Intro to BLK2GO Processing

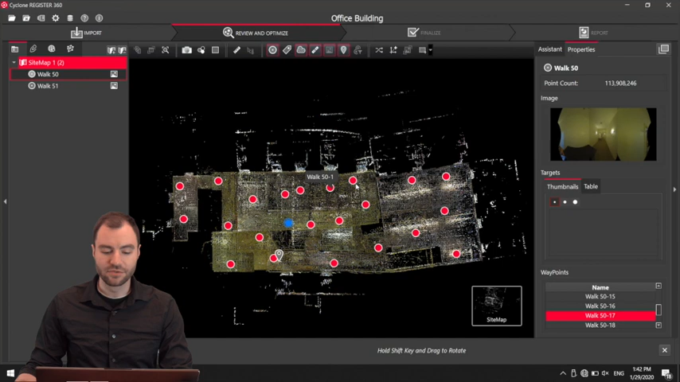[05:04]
and each one of these red dots represents each of those panel images that I created. If I want to go in here, I can say, Sean Cloud Viewer.
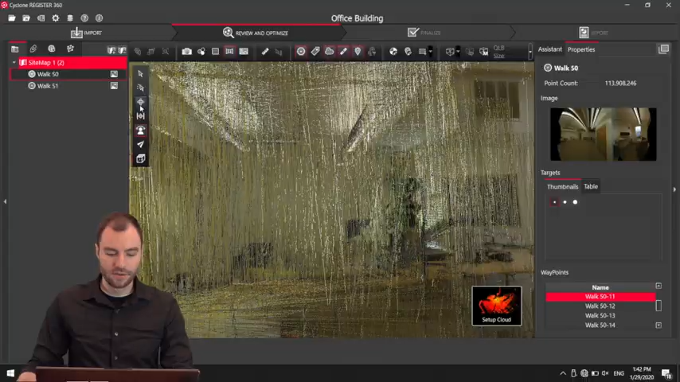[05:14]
And now I can zoom around
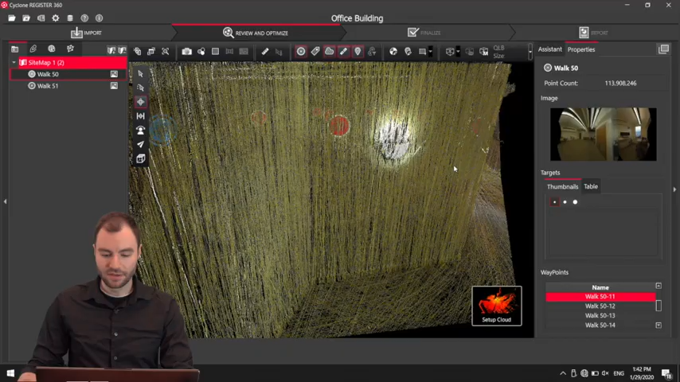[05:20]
this entire building that I've scanned. And if I want to toggle off these red bubbles, I can use this button here.
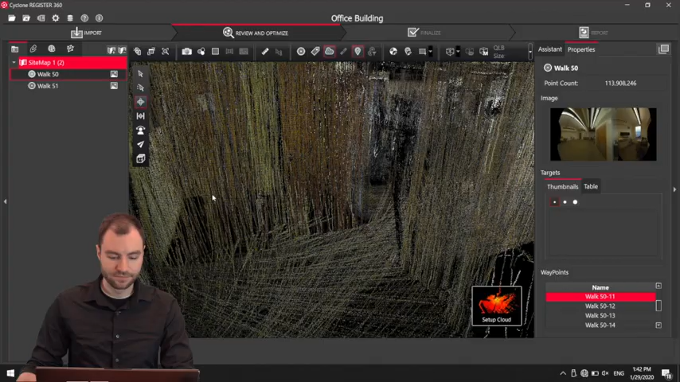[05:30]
I can view this a couple different ways. I can do grayscale.
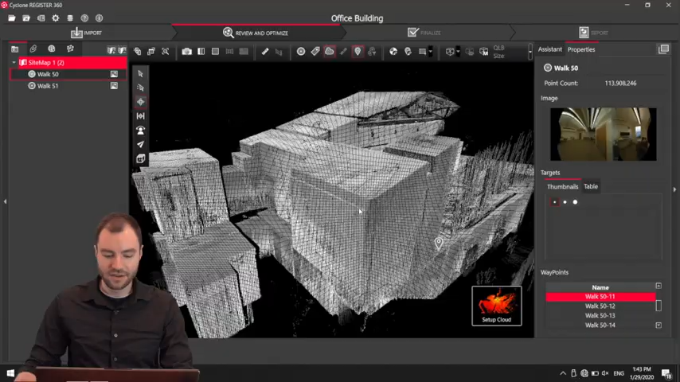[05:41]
Sometimes that's a little easier to see.
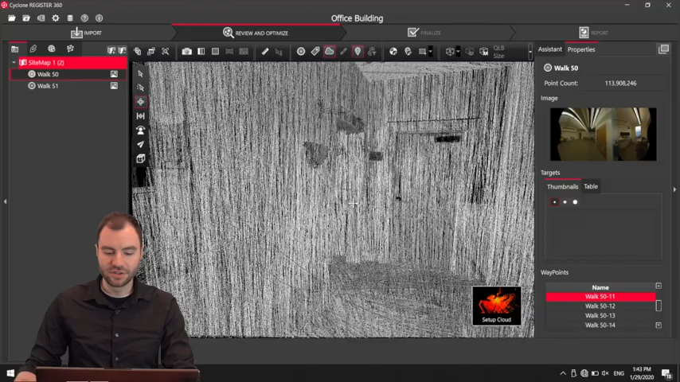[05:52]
If I want to turn on those bubbles again, I can double-click them.
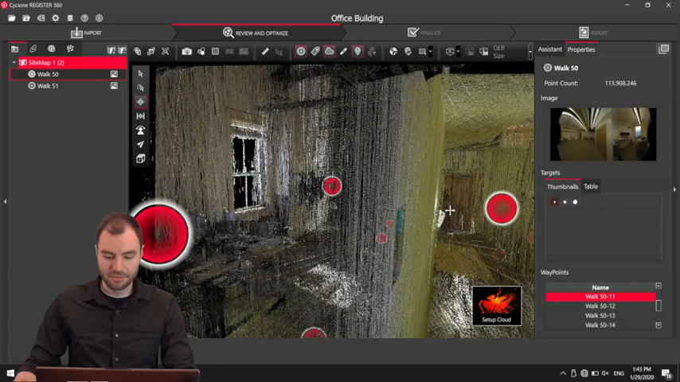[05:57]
And now I can turn off the cloud and just see the image from those panel cameras.
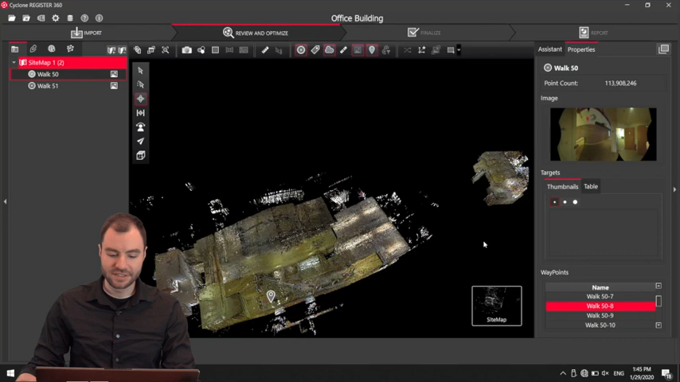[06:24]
The first thing I'll do is go into Sitemap, and I might square this up. This might be a little tricky because this building is actually a little bit crooked.
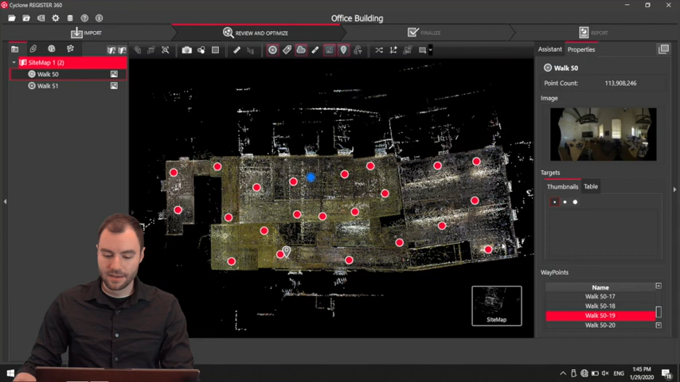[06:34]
But let's say I want to come in here, and I can either hold Shift, click and hold on this button, and now I can rotate this to kind of orient this any way that I want. This method is really just for my own OCD.
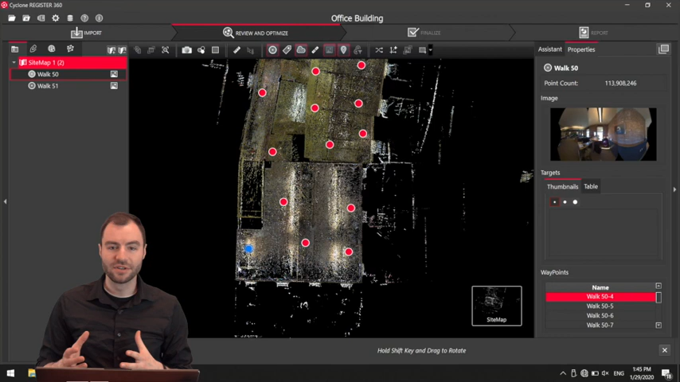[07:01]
This won't change the coordinate system in any way for if you're bringing it into Revit or AutoCAD or something like that. If I do want to create a new coordinate system, let me offset it just to show you. I can click on one of these red bubbles and click this coordinate system feature. Now this will bring up this little bullseye. Now I can drop this on a specific corner, and that will be the origin point, and then I can change this azimuth.
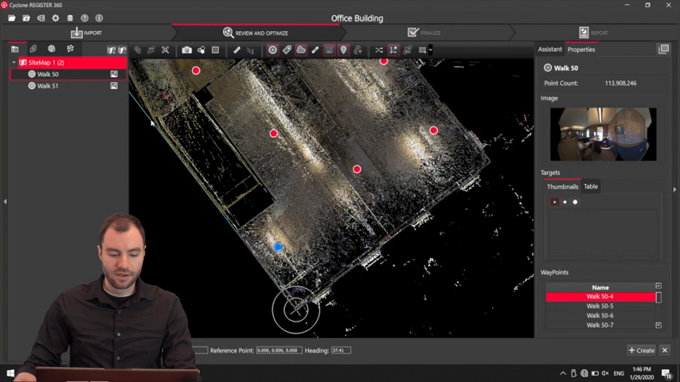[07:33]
So if I want to move it like this, I can create this. This will be named UCS1. I can name it
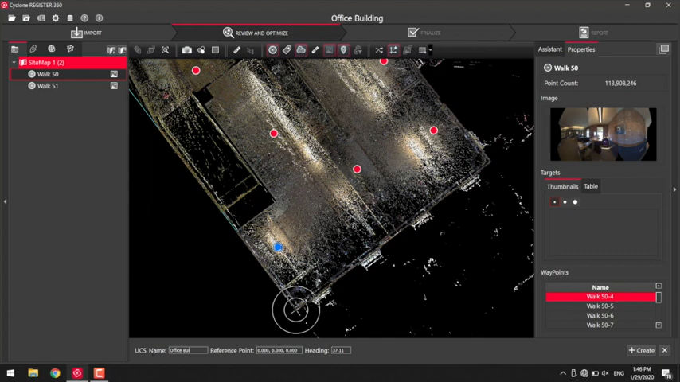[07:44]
local coordinates or something like that, and then click Create.
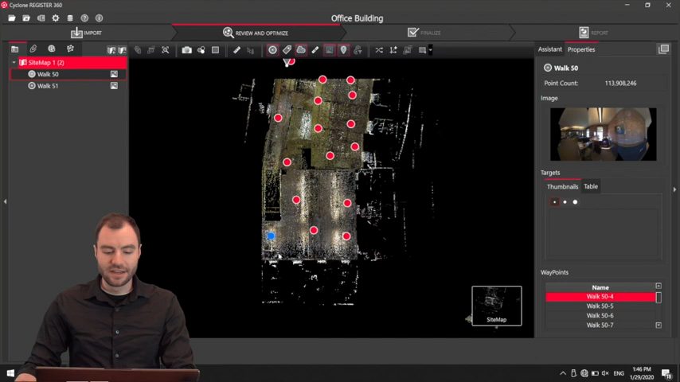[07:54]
Now this will square up the building to my own coordinate system.
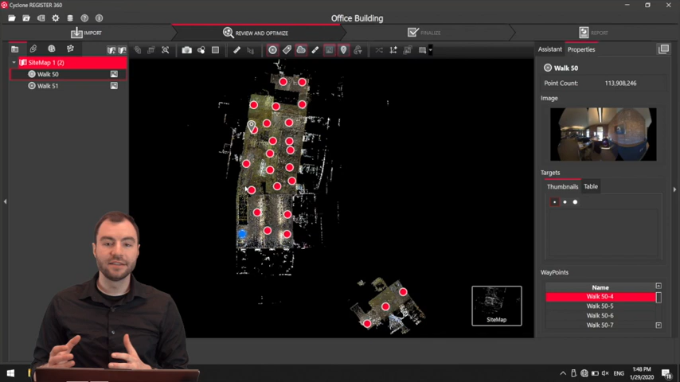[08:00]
Next, I'm going to go ahead and register these two scans together. So you can see I have two separate scans here, and I know that this scan was taken here in this stairwell. So I might need to actually go into this scan to see what's happening here.
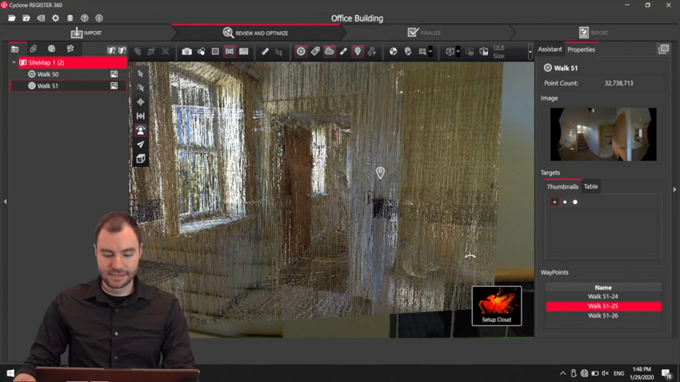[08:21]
Okay. Okay. I'm going to rotate it like this.
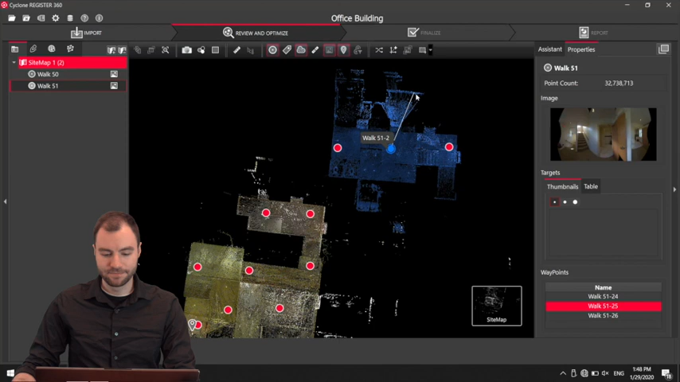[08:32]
And to rotate it like that, I'm again just holding shift, clicking and holding on one of these red handles, and then rotating it.
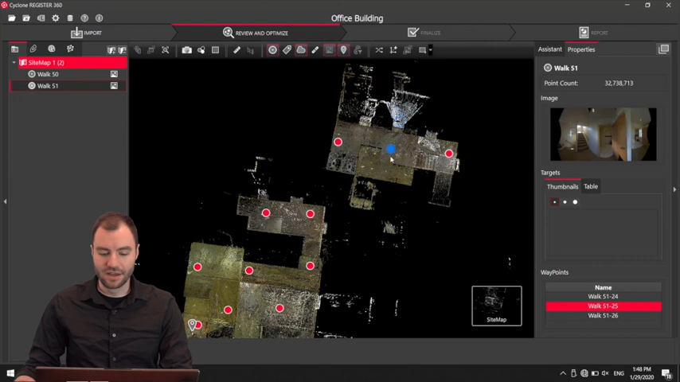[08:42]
So I know that goes right about here.
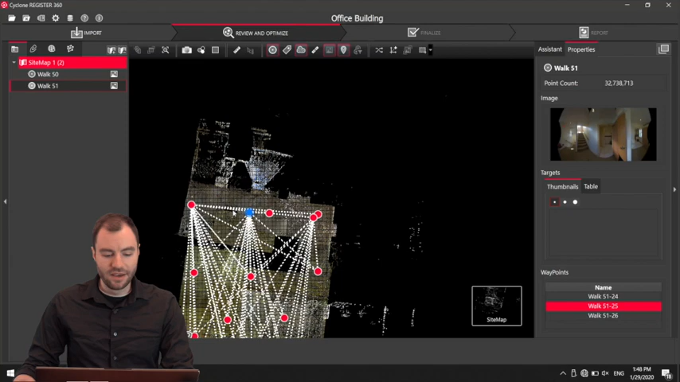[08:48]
and then when I get it close you can see register 360 is already thinking that I can attach it
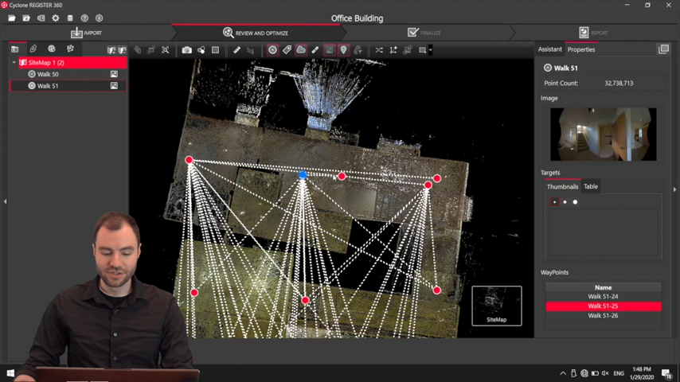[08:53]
to any one of these I'm going to highlight two of these red bubbles and click visual alignment now I can go ahead and I can see that they're oriented right about here my method of of registering two scans together like this is to orient one specific
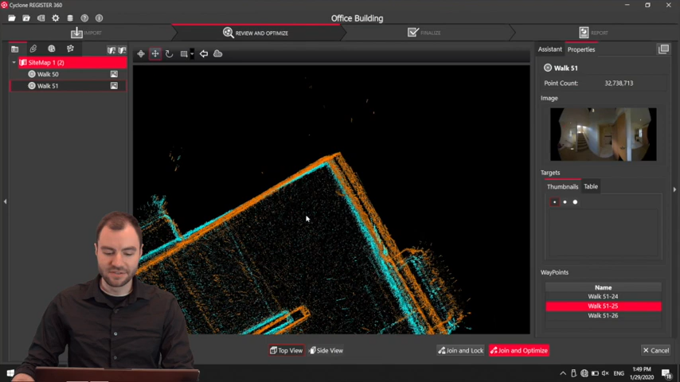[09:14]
corner like this here then I can zoom out now I can toggle over to my rotate button click on that click and hold on that exact corner and now I can drag away and rotate this scan
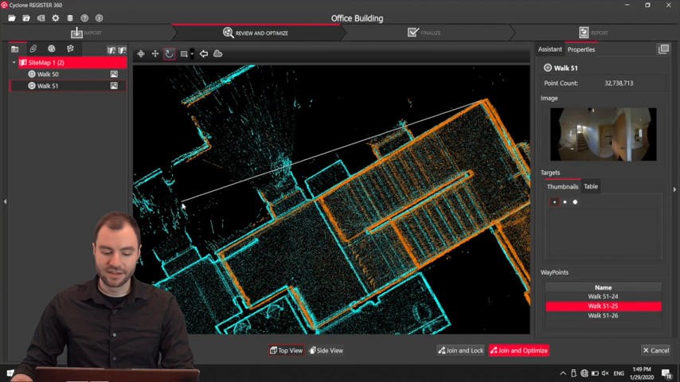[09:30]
so it lines up a little better that looks pretty good right there once that looks good I can go into my side view to make sure these are lined up correctly because this is a stairwell they're probably not going to be initially lined up perfectly so I can move around like this actually they're pretty close but I'm gonna go up to this and then drop it right about there once
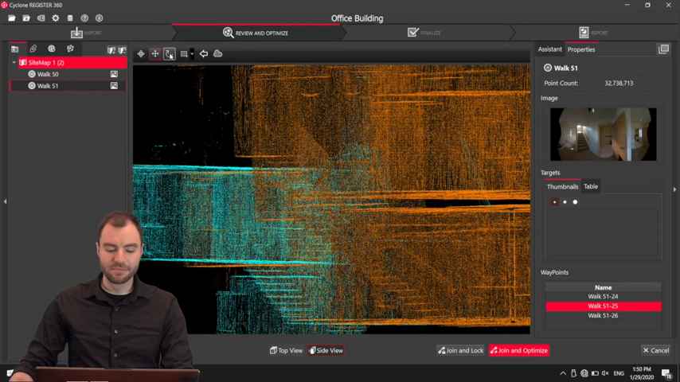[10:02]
it looks good in both the XY and the Z view I can click join and optimize and register 360
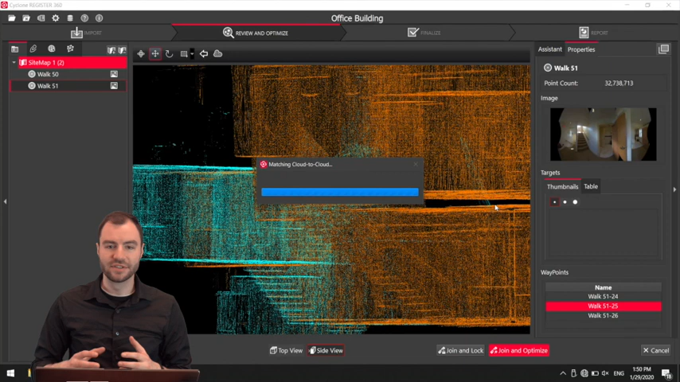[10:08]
is going to perform the algorithm to best fit these two clouds
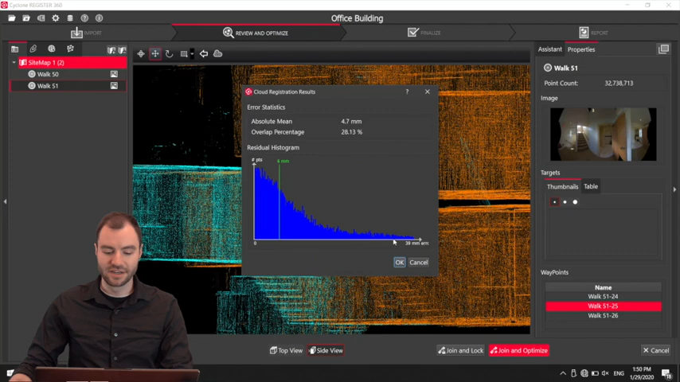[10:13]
together I'm gonna click OK and now you'll
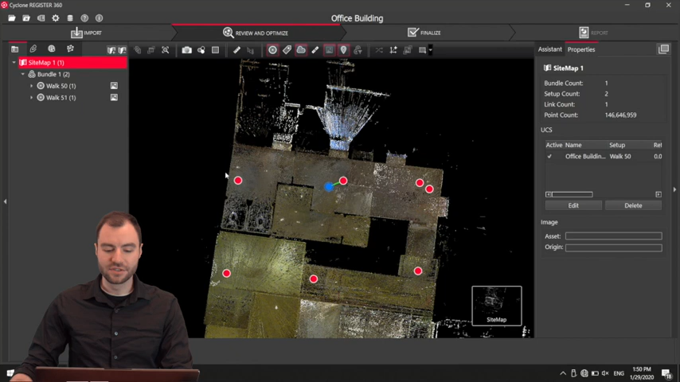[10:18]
see all of these are put together I have a link here between these two I can toggle this link on